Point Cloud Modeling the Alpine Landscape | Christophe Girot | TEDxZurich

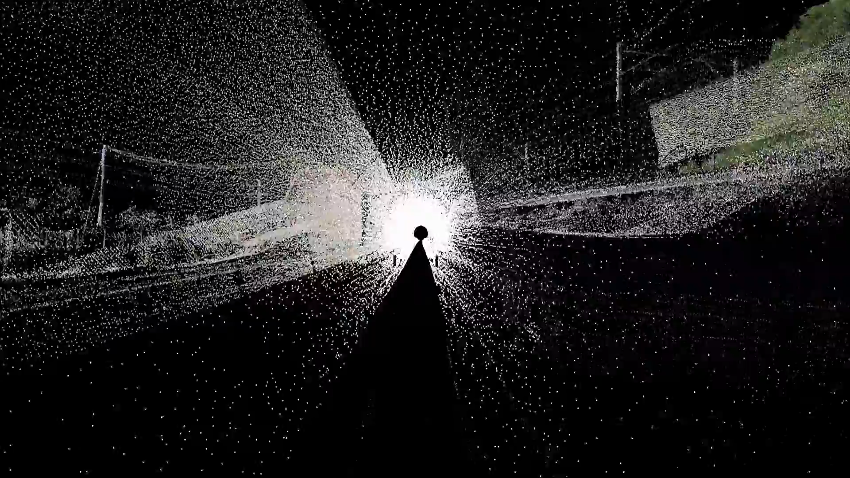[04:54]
the longest in the world. And here we're retracting out of the south portal, which is in Bodø, very slowly. And we're going to pull out at the scale of an object.
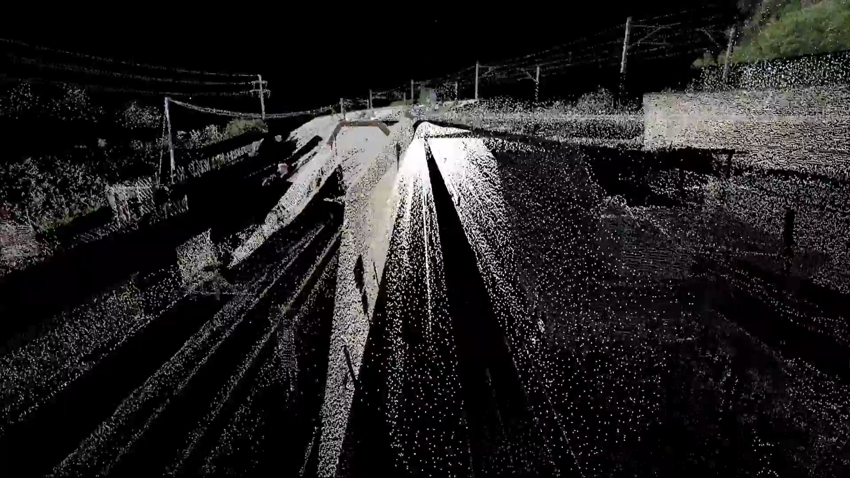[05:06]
And as we go up in the air, we're going to literally start seeing,
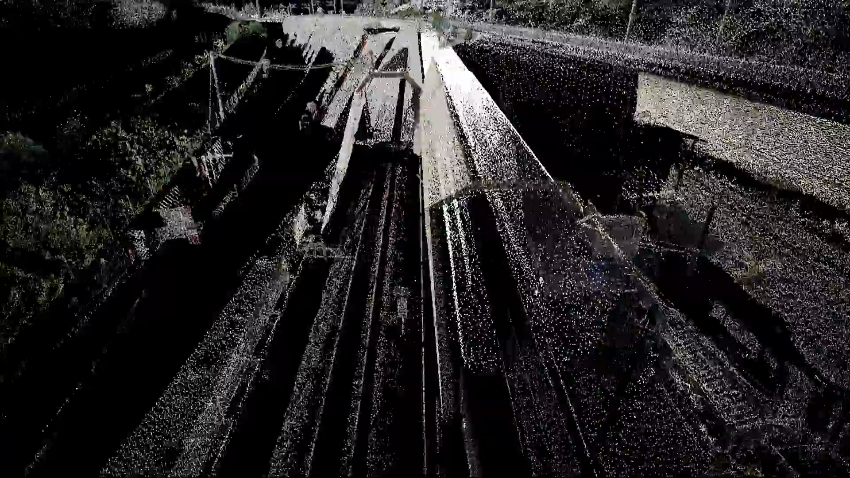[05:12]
and this is all a point cloud data set, we're going to start seeing the model in a much bigger picture of the environment.
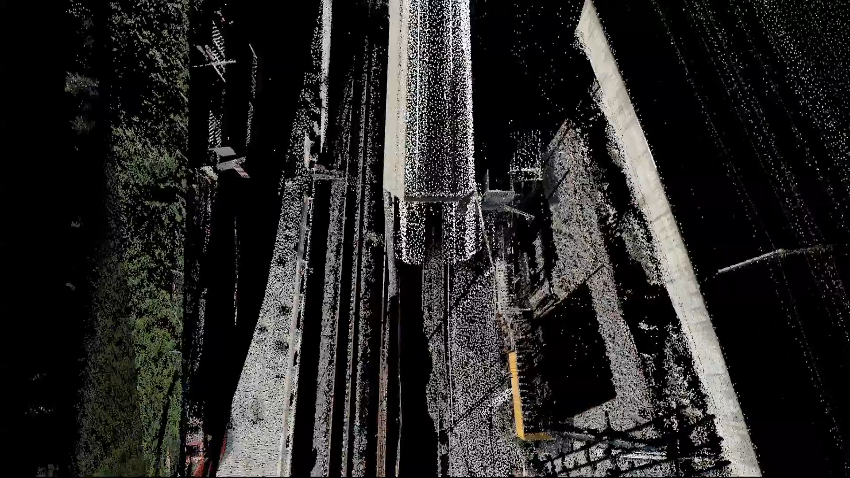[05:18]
Here you even see raindrops falling on the tunnel entrance. They were scanned.
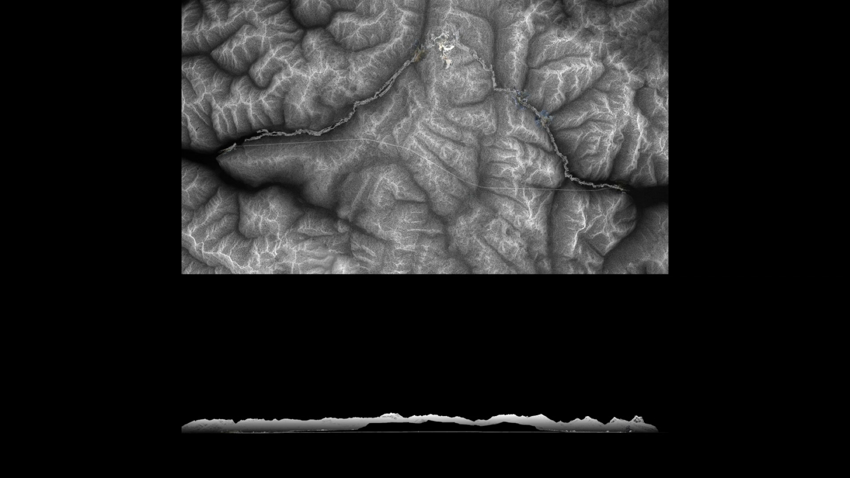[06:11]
And what you see underneath is the section through the mountains with that high-speed tunnel going through. If you look at the screen, you also see that hair-thin line in the middle of the picture, which is literally the tunnel that you see in semi-transparency through the pixel points of the model. This is the tunnel. You all know it.
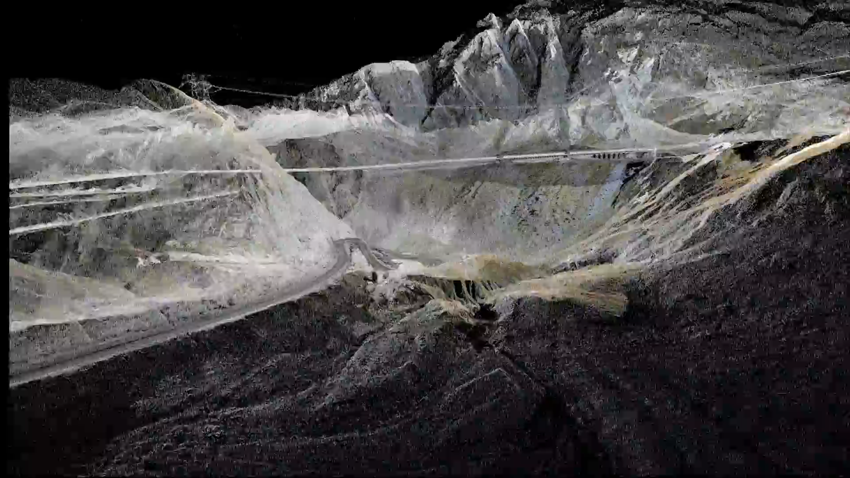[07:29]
We're monitoring the Earth crust. It's really showing in the most intricate details the old Tremeler Road and the new Tremeler Road.
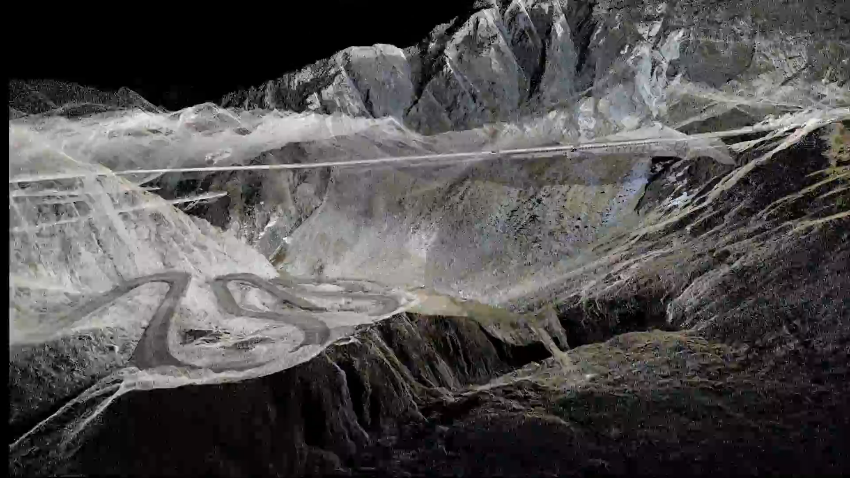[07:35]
It's almost like a big cake, a digital cake, which is empty underneath.
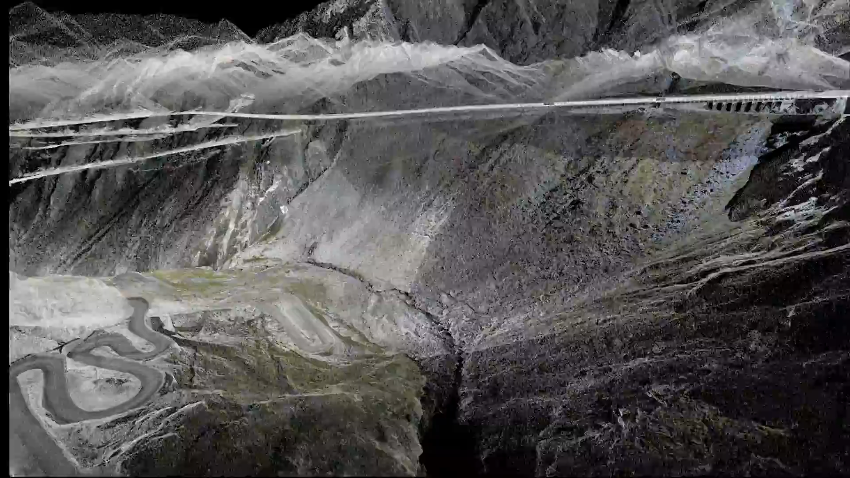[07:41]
It's just really showing the surface in the most intricate detail.
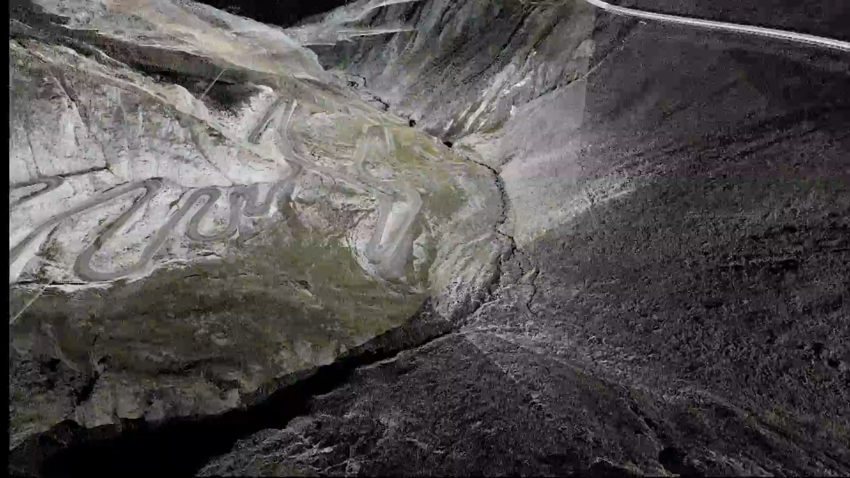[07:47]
What you're going to start seeing now, though, is the tunnel below that line that appears in transparency,
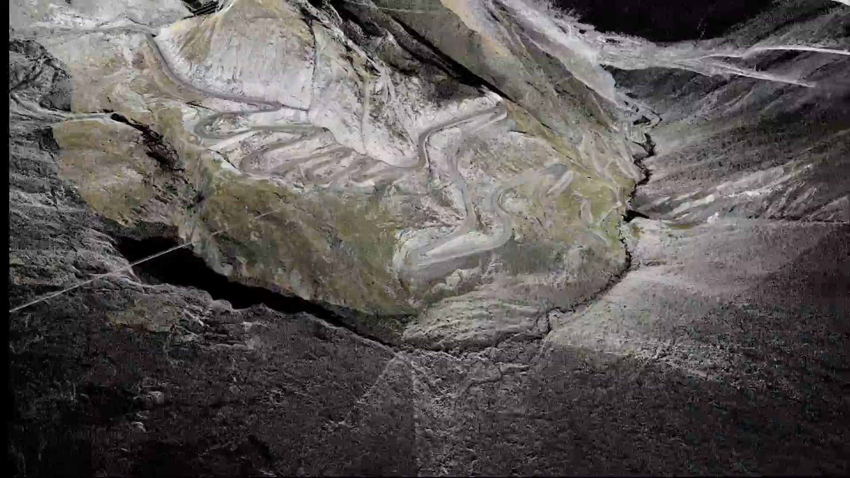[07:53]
which is actually the Autobahn tunnel, the first tunnel that we're going to see. And, it's appearing in transparency through the crust.
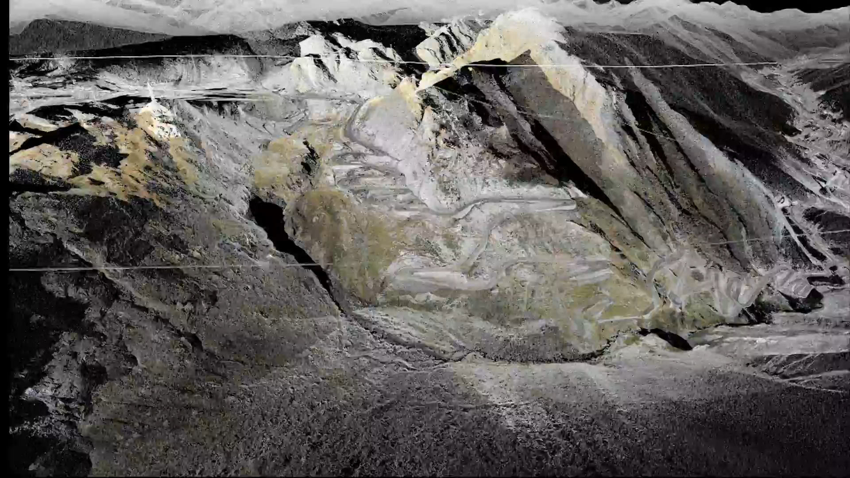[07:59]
The second line above that looks like a cloth hanging line is actually the Neat tunnel, which is further east.
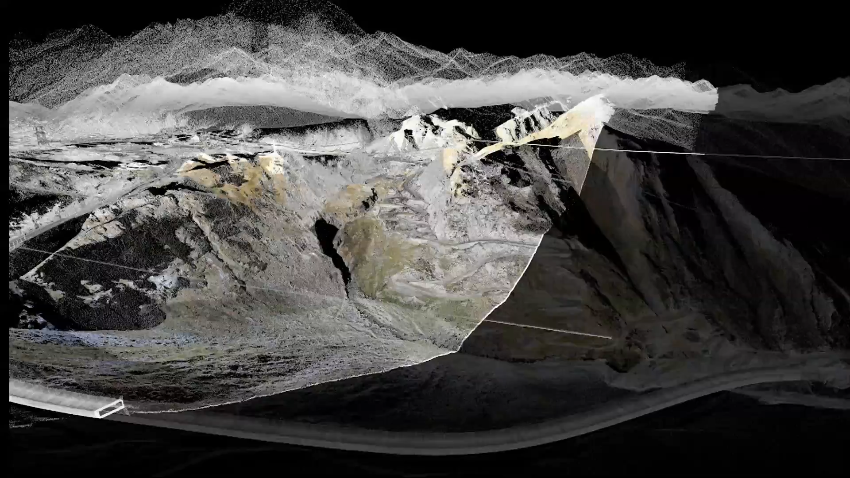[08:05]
And, as we cut through that model, as if we were cutting through a piece of cake, we see,
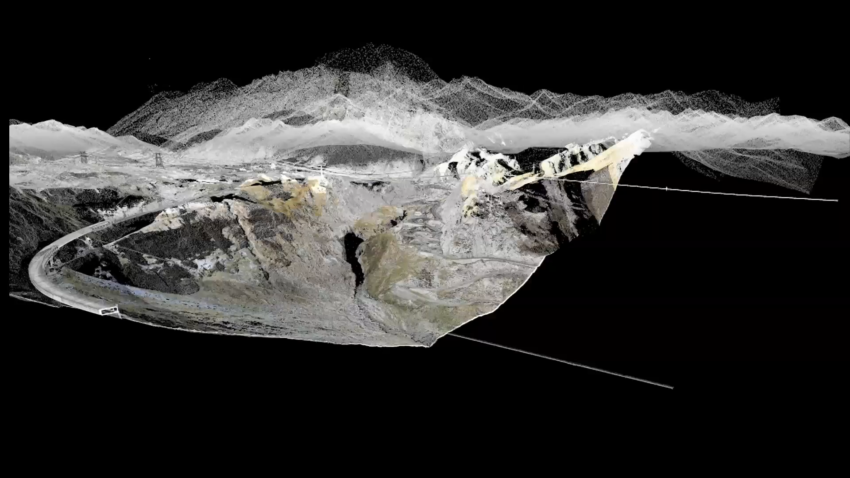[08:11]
with exact geographic position, the depth of field with the two tunnels below the Earth crust. That's quite a bewildering image,
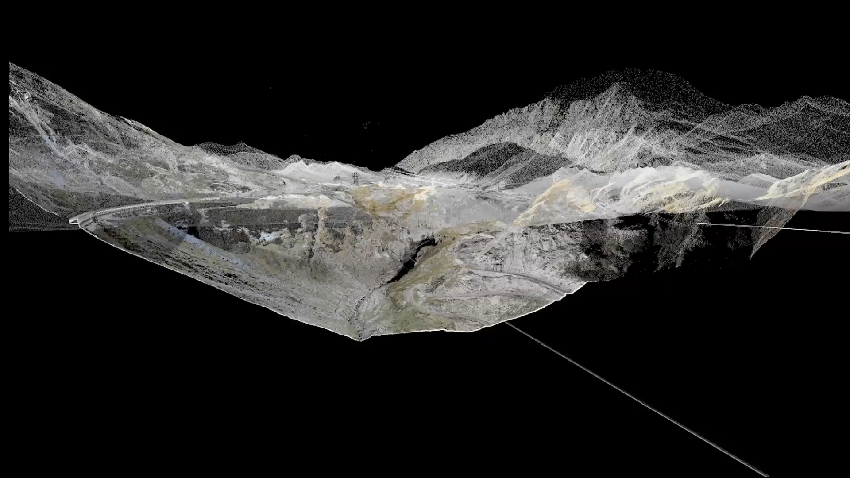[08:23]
and that's where these point cloud data sets are actually producing a sort of revolution of sorts.
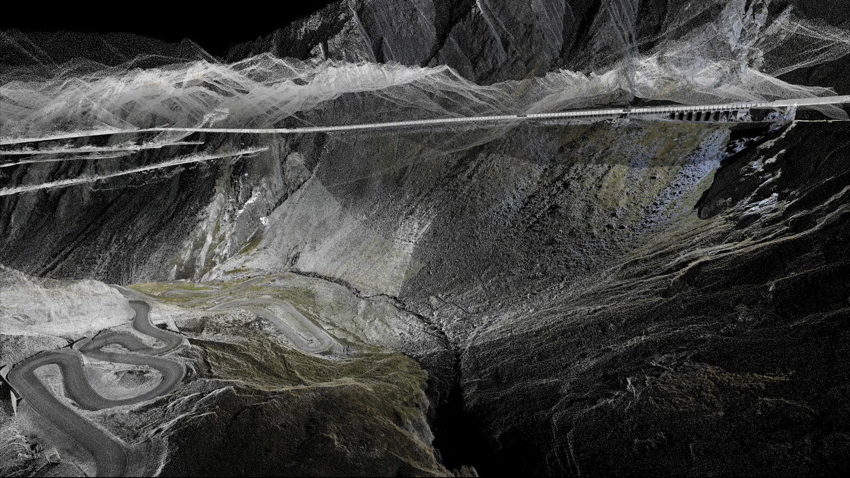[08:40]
but you also see the transparency of the entire mountain chain behind. It goes all the way to the Matterhorn on the far left. This is part of the model again, and here we see the journey north to south.
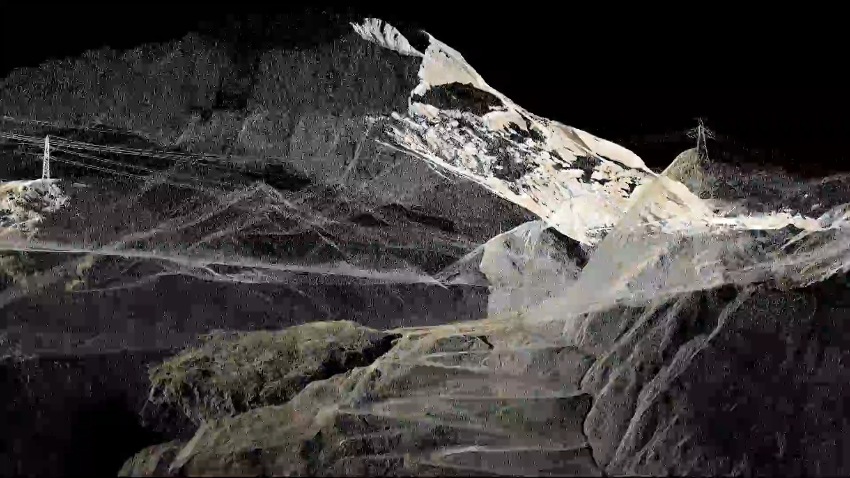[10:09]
Here, we're arriving on the Gotthard again, and then we go down again with the Autobahn bridge underneath,
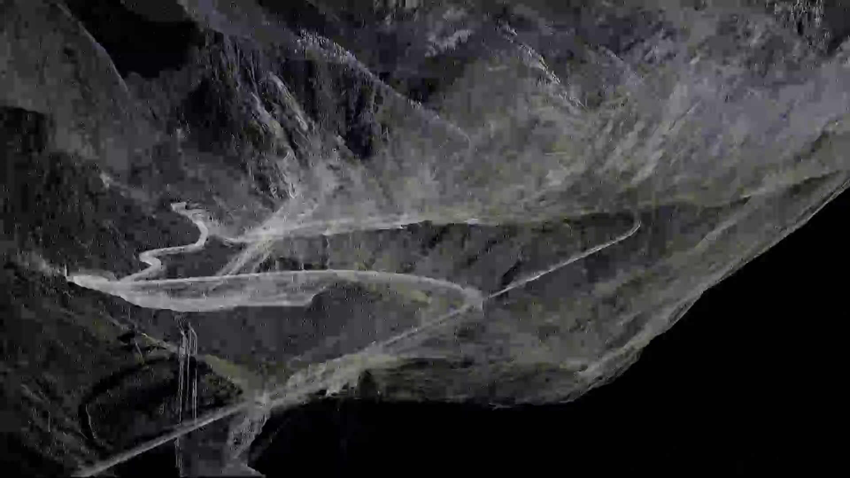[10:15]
and the well-known Devil's Bridge on the bottom of the picture, etc., going through.
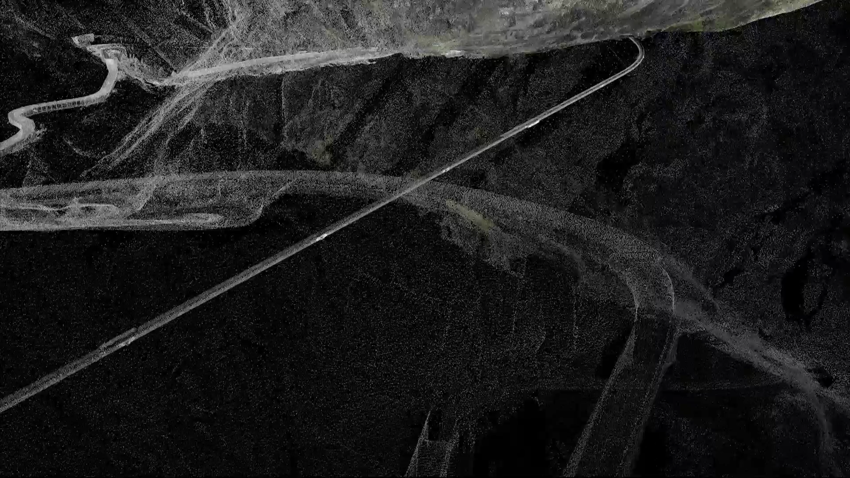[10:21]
We've been deploying techniques like drones before they were celebrated.